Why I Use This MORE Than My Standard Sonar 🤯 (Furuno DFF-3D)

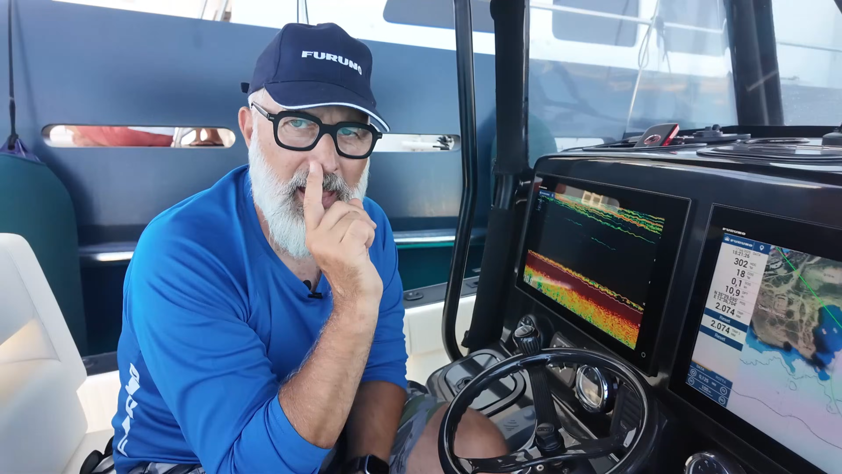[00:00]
I'll show you. This is the black box module that I use absolutely the most. I mean, I actually use it even more than my standard sonar, to be clear. Why? Because it does two things for me that have become essential.
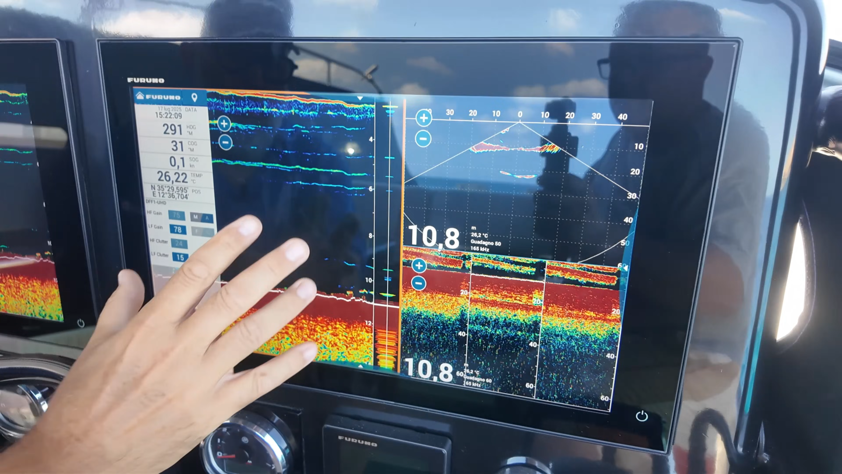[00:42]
This part here is just the traditional standard sonar view. These two screens are the DFF3D. Right now it is set to manual mode, so let me quickly adjust the settings for our current location. We simply need to tap on the screen once and we are going to expand.
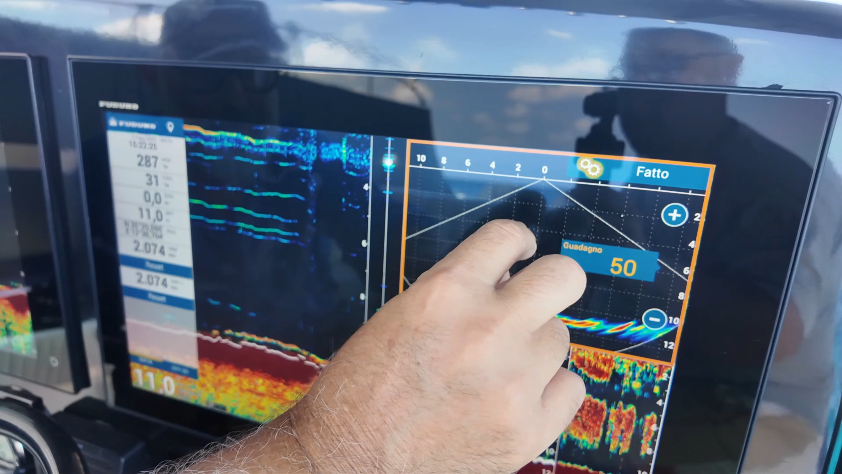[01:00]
And you set the DFF3D active on the main screen. This top part is the cross section, showing me exactly what is happening live.
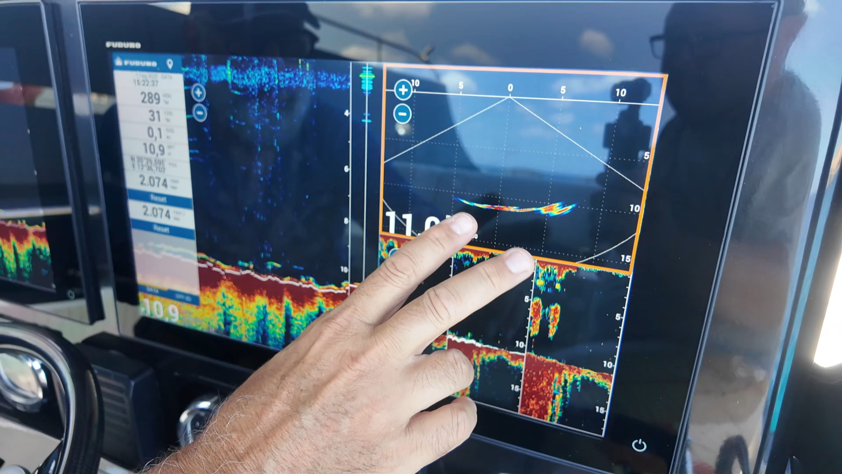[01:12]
The signal is a bit noisy here because we are right next to another boat that is giving me interference. As you can observe, I cannot display everything perfectly.
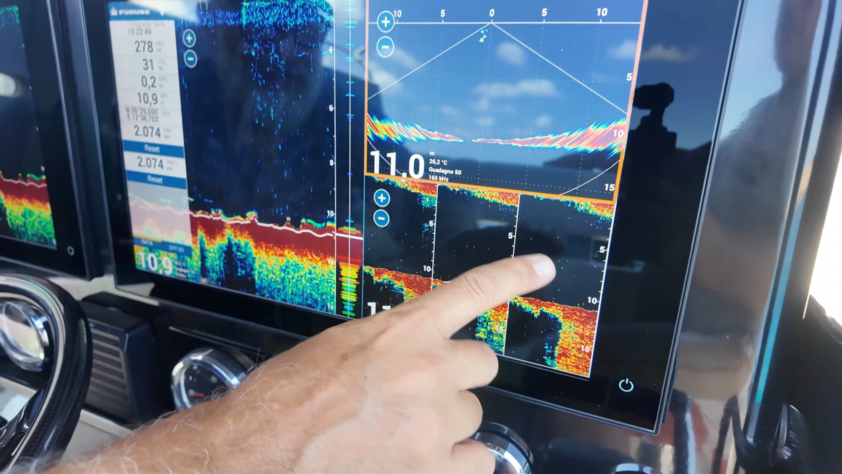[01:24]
This down here is the triple beam sounder history. Basically, the live view above generates this scrolling history below.
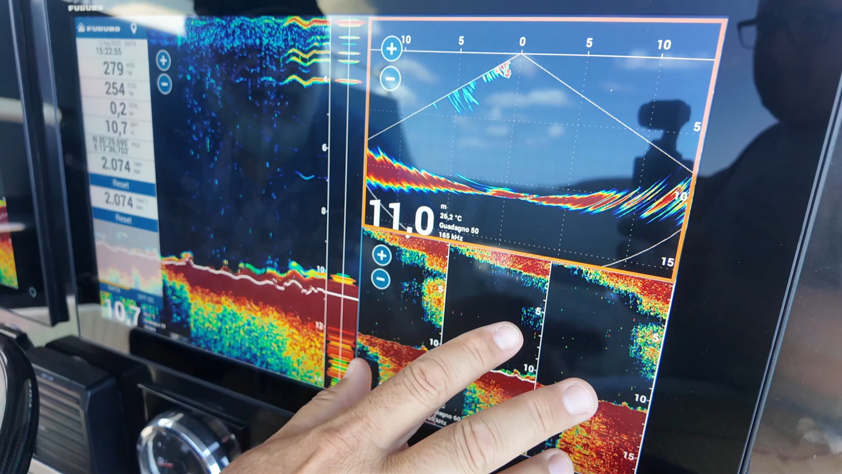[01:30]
On screen: water 26.2°C
This image are important.
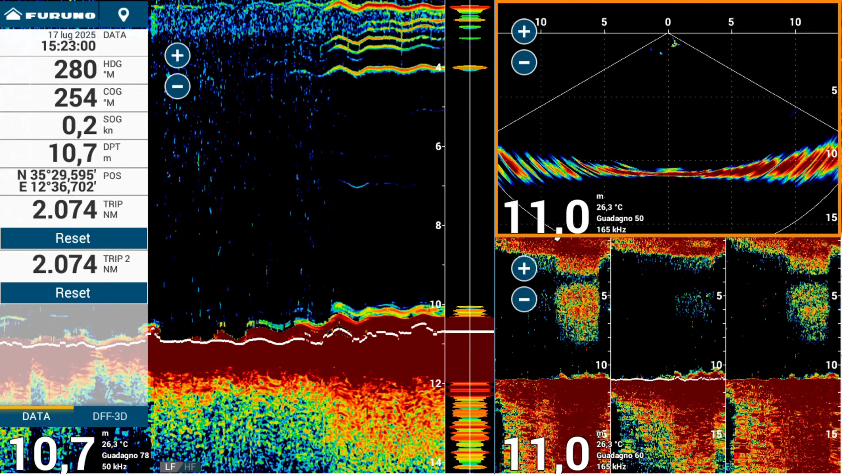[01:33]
On screen: water 26.3°C
Here I can see the fish's position relative to the boat. The boat is located right here at the zero mark.
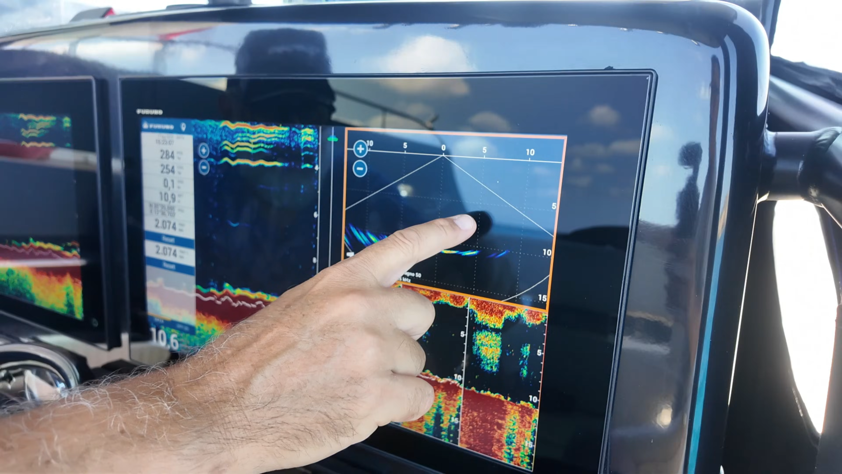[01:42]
For example, if I spot a target mark right here, it means it is 7 meters off to the starboard side, at a depth of about 20-23 feet.
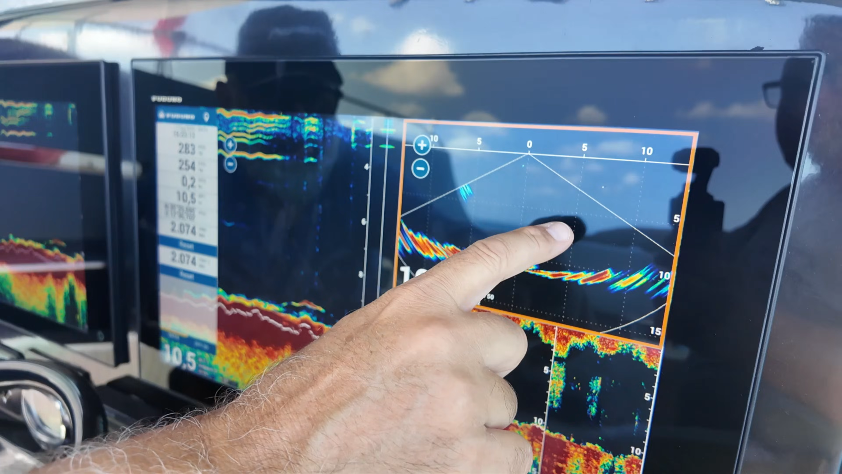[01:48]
I see the same thing here below.
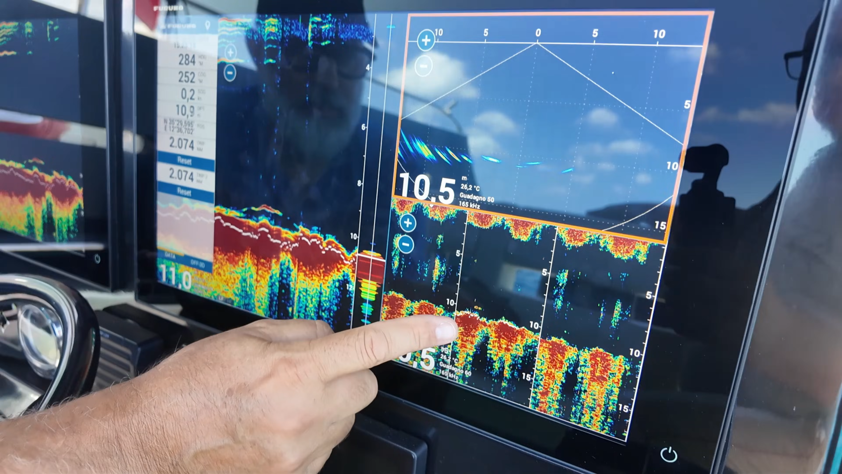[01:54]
Naturally, here I see it in real time, and once the fish has gone by, I no longer see it.
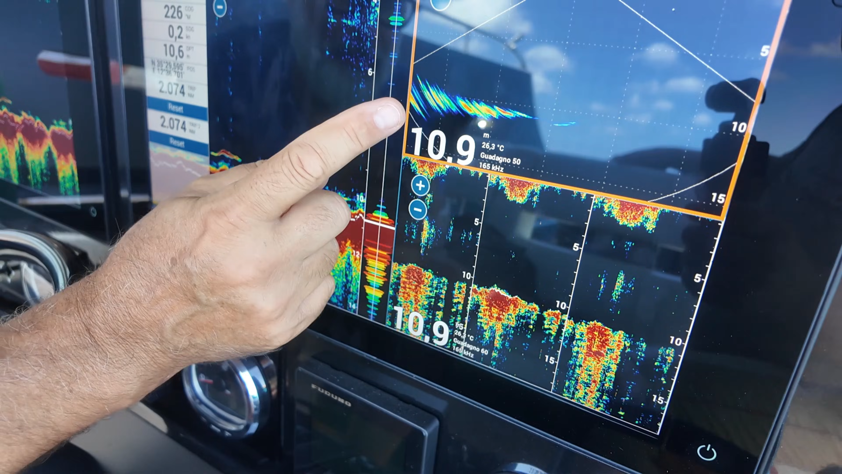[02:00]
On screen: depth 10.9 m, water 26.3°C
However, if it passes here, it leaves a marker on this triple sonar too.
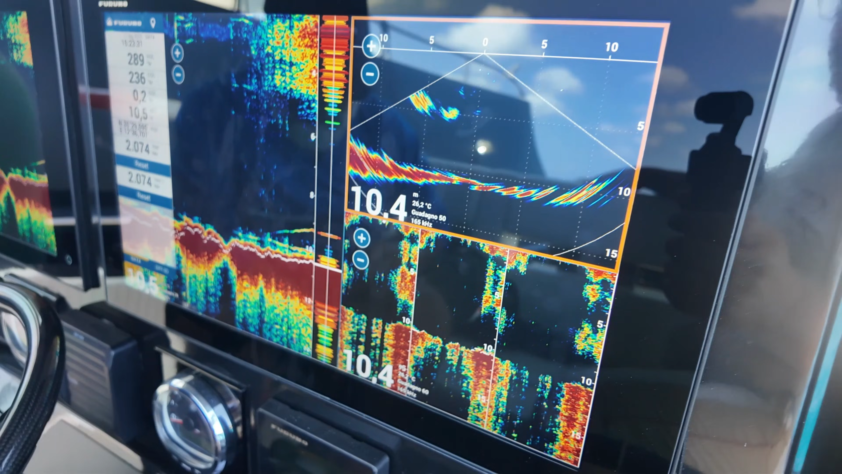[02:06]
On screen: depth 10.4 m
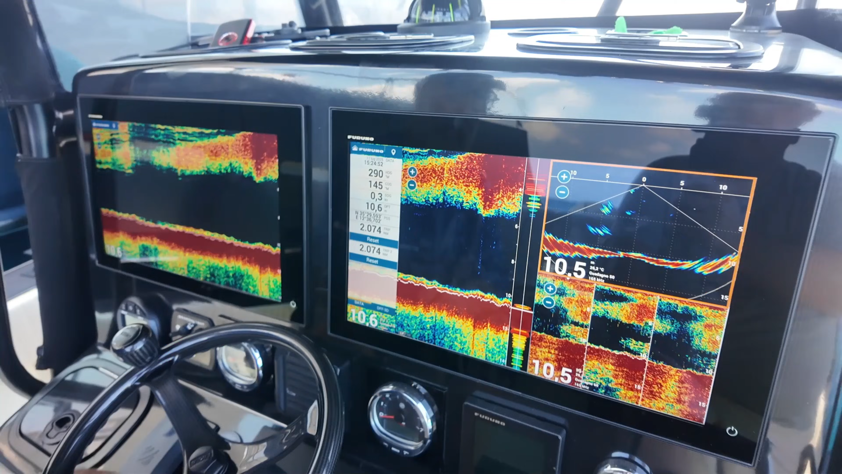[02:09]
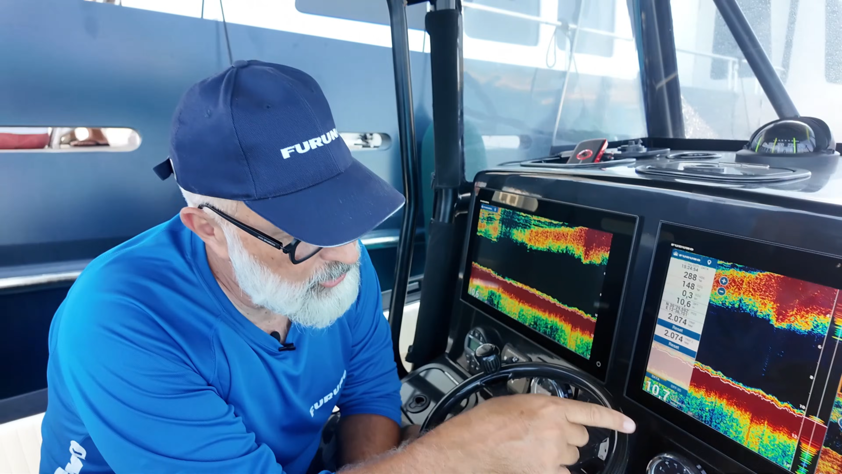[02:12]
So now, I am going to switch the live cross section to full screen so that we see it better.
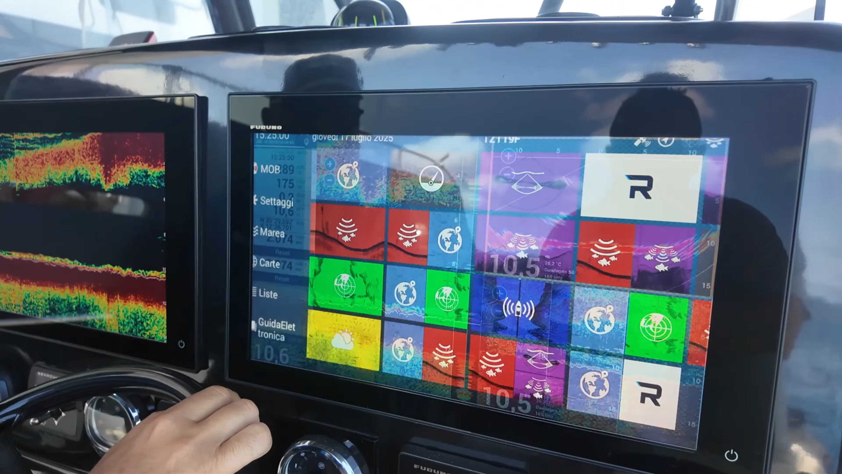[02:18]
So on the Furuno unit, let me select the live cross section page, which is this specific one right here.
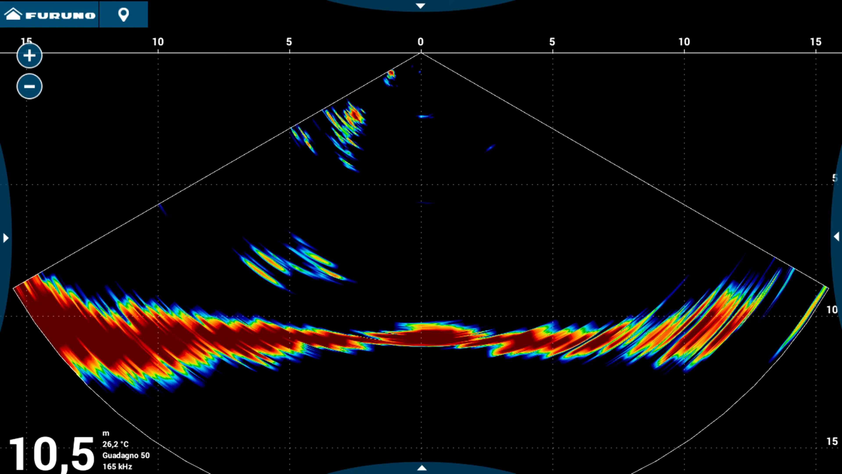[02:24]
On screen: depth 10.5 m, water 26.2°C
There it is. These marks are fish, and this mass here is a bait ball.
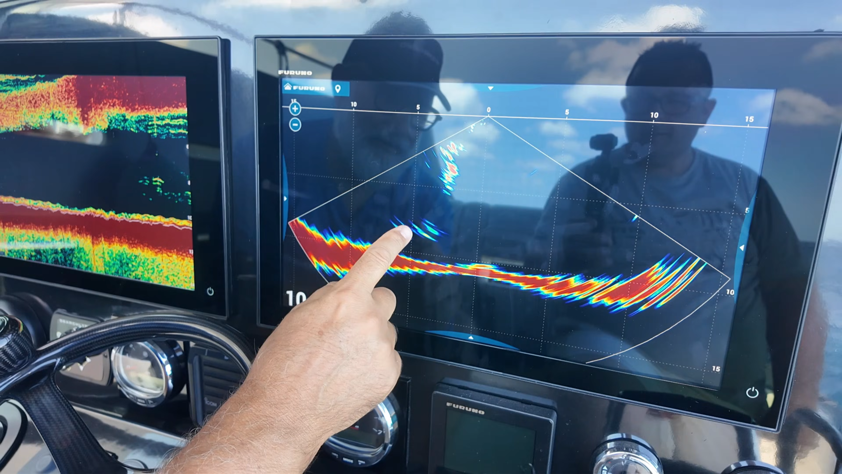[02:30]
And this is the bottom line. As I mentioned to you earlier, using this scale, I am able to identify the distance from the center line of the boat and the depth,
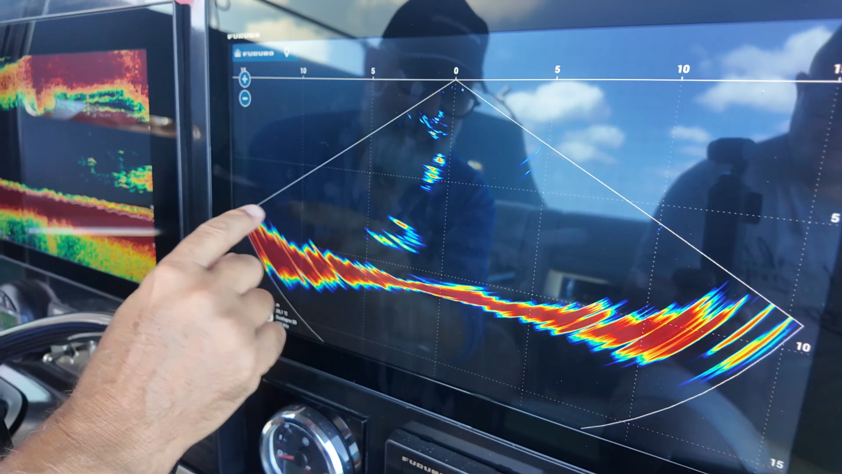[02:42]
using the depth scale displayed right here.
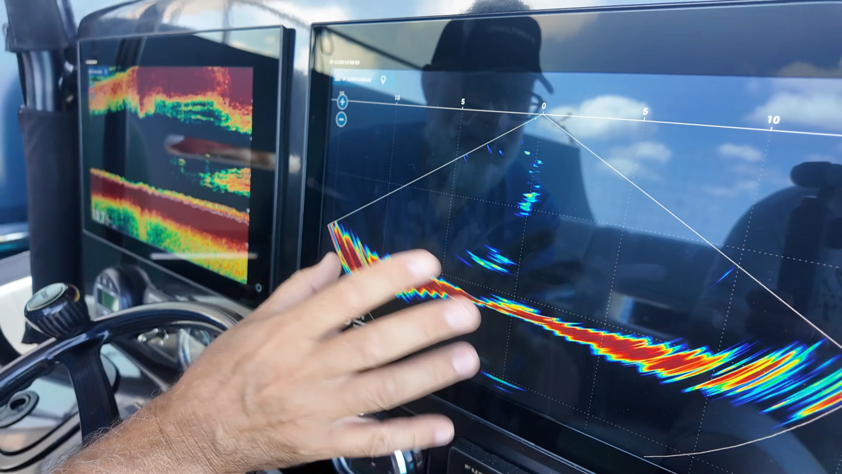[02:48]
This specific tool is an absolute game changer for squid fishing. Often, I mark the squid on my standard sonar,